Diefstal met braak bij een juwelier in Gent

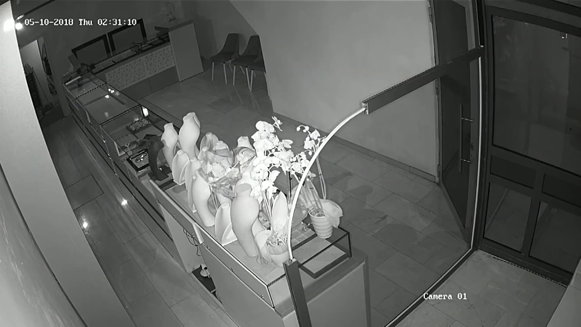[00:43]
Op bewakingsbeelden van die nacht zien we een man zich door het gat wringen. Hij draagt handschoenen en zijn gezicht is bedekt. Wellicht weet hij dat er infraroodcamera's hangen en dat er een alarmsysteem is. De man blijft laag bij de grond om de bewegingssensoren van het alarmsysteem te omzeilen.
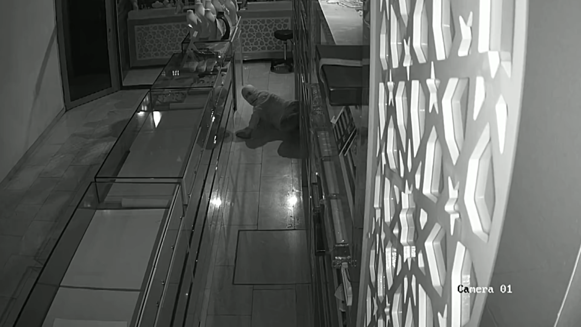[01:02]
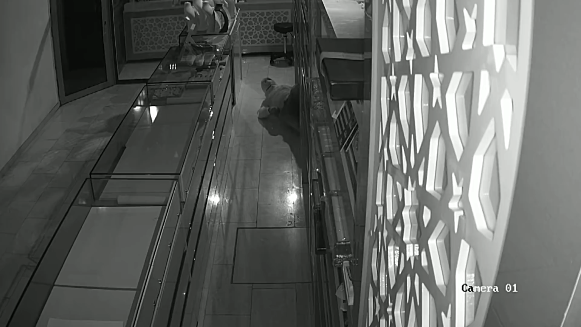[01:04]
Het is pikken donker. De inbreker moet zijn zaklamp boven halen om iets te kunnen zien.
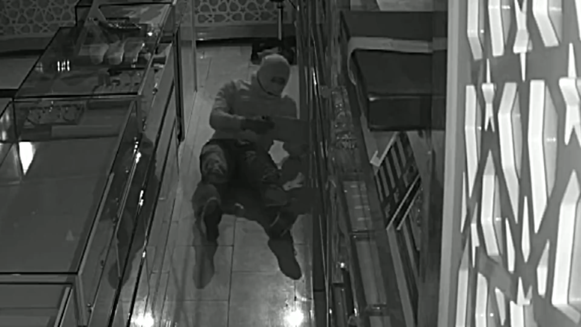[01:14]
Dan haalt hij voorzichtig een houder met juwelen uit de kast en geeft die door het gat aan iemand aan de andere kant.
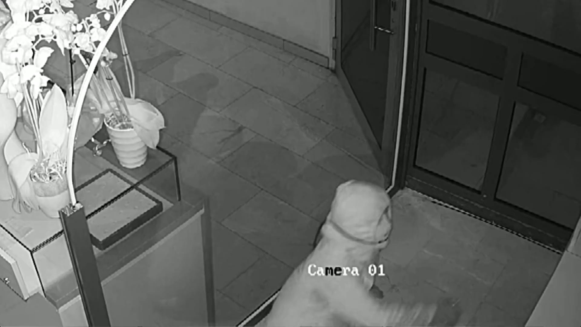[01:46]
Nu zijn de juwelen in de etalage aan de beurt. Ze verdwijnen stuk voor stuk in de zak. Niemand kan de man zien van op de straat, want het rolluik is naar beneden.
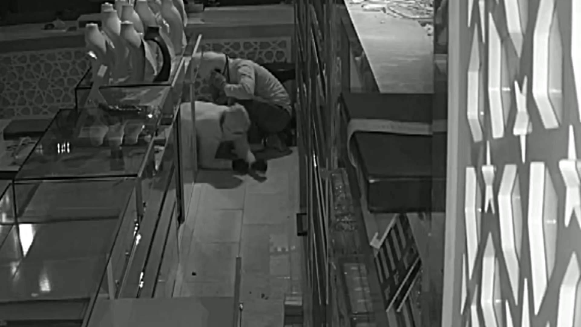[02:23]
Dit kan een signaal zijn dat hij terug moet gaan. Hij geeft de gsm door en sluipt naar het gat. De andere komt hem achterna met de rugzak vol juwelen en duwt hij door het gat naar het leegstaande pand.
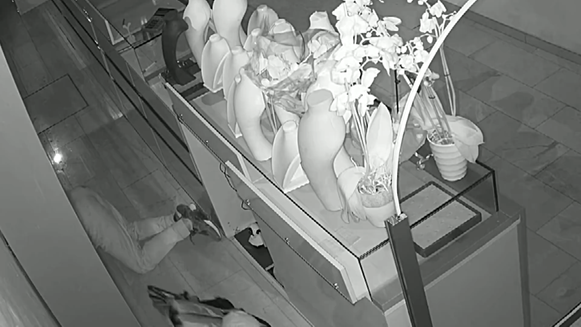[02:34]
Maar in plaats van ook zelf weg te gaan, blijft hij in de winkel. Hij staat recht, wellicht om te kijken wat er nog meer te rapen valt.
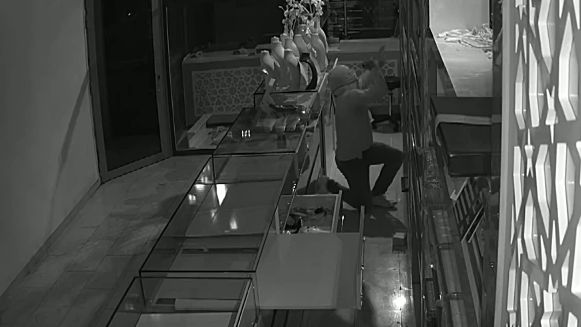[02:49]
Maar daardoor wordt het alarm geactiveerd.
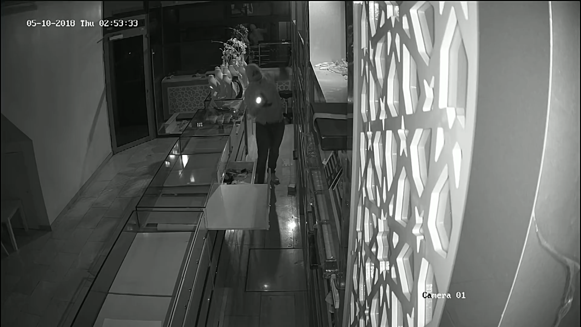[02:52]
De inbreker probeert nog zoveel mogelijk mee te nemen. Er valt van alles op de grond. En dat terwijl de juwelier en zijn vrouw boven wonen en wakker geworden zijn door het alarm.
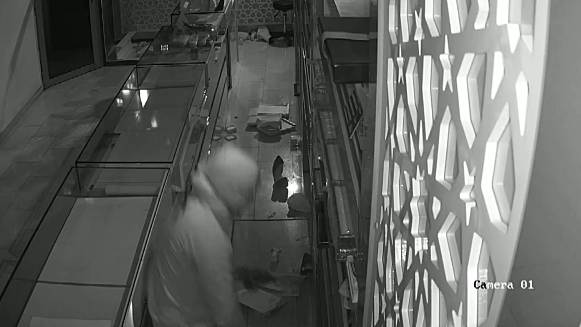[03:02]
Na 2,5 minuut kruipt de inbreker pas weg. De camera die buiten aan de zaak hangt, filmt de twee mannen wanneer ze uit het leegstaande pand komen. Ze hebben allebei een gevulde rugzak aan en zetten het op een lopen. Het is 4 voor 3 s'nachts.
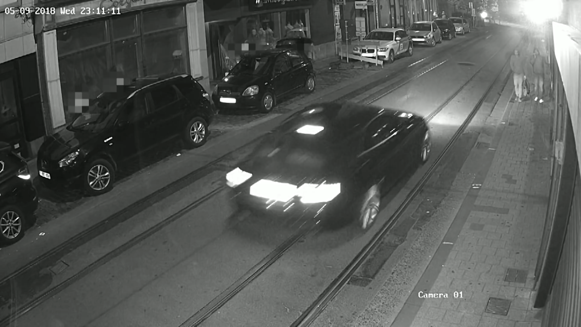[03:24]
Bijna 4 uur eerder filmt dezelfde camera hen wanneer ze aankomen om 10 over 11. De man die nu aan het bellen is, is degene die als eerste door het gat kroop. Hij geeft de gsm door en gaat binnen.
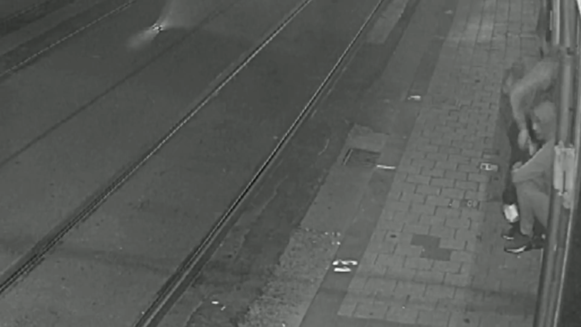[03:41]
Drie minuten later kijkt de andere nog eens rond en gaat hij ook binnen. De twee komen pas terug in beeld wanneer ze uren later aan de andere kant van de muur tevoorschijn komen. De politie vermoedt dat de inbrekers niet alleen handelden. Op beelden van andere winkels in de straat staan twee mannen die zich verdacht gedragen.
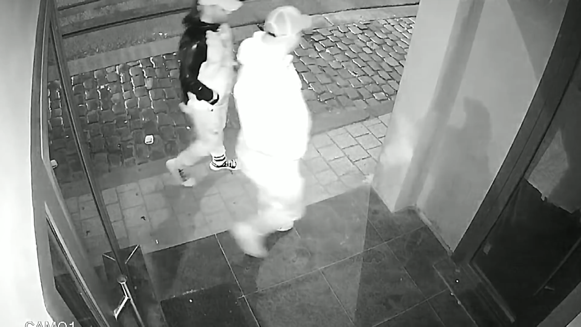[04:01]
Om 6 over 11 staan ze in het portaal van een kledingzaak schuin tegenover de juwelier. Ze kijken naar de overkant en hebben het misschien zelfs over de grootte van het gat dat moet gemaakt worden. Na enkele minuten wandelen ze terug naar het begin van de straat. Ze blijven staan voor een supermarkt aan de linkerkant. Een bevakingscamera filmt hen door het glas. Een van de twee is nu aan het bellen.
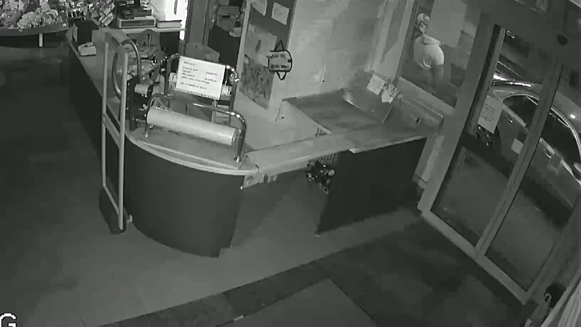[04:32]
Misschien met de twee inbrekers, want die komen net op dat moment de straat ingelopen. En ook een van hen is aan het bellen. Vermoedelijk staan de vier dus de hele tijd in contact met elkaar.
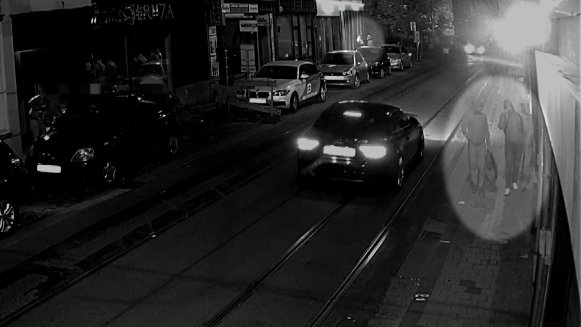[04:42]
Misschien heeft iemand meer informatie over deze bende. Eerst en vooral over de twee mannen die het gat in de muur maakten.
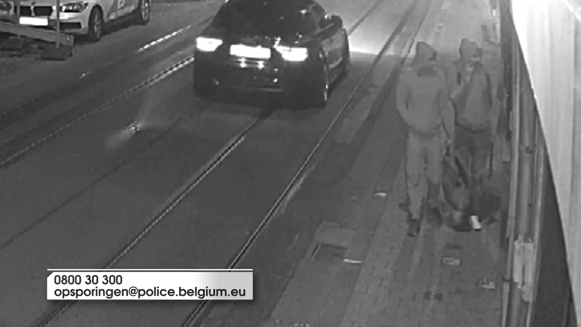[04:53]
Ze zijn allebei redelijk klein, ongeveer 1,60 meter. De eerste draagt een jeansbroek en witte sneakers. Zijn gezicht komt het best in beeld wanneer hij de winkel leegrooft.
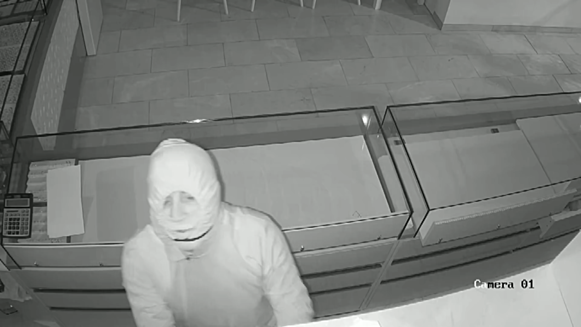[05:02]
De tweede inbreker draagt donkere sneakers met een wit accent en een donkere trainingsbroek.
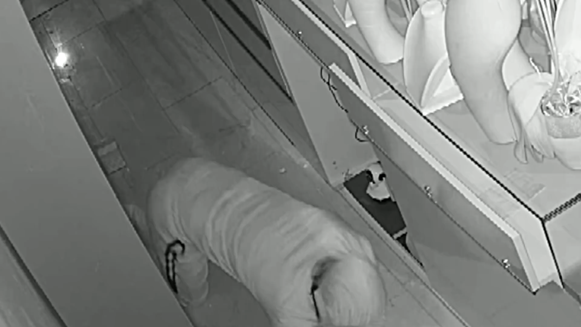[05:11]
Op een van de twee broekspijpen staat een tekening aan de rechterkant. De kleuren zijn vervormd door de infraroodcamera binnen. Daarnaast zijn er de twee personen die vermoedelijk op de uitkijk stonden. De man links is struis gebouwd. Hij draagt een pet en een trainingspak van het merk Adidas. De andere komt het meest herkenbaar in beeld.
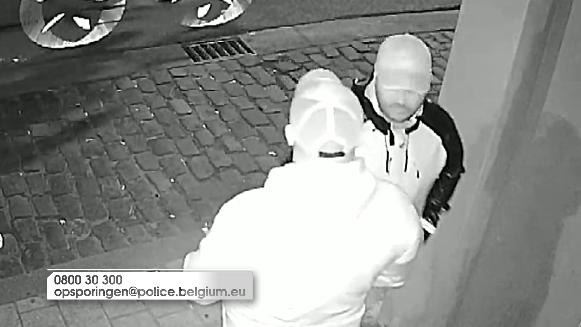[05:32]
Hij heeft een jas met zwarte mouwen en opvallende schoenen van het merk Pleinsport.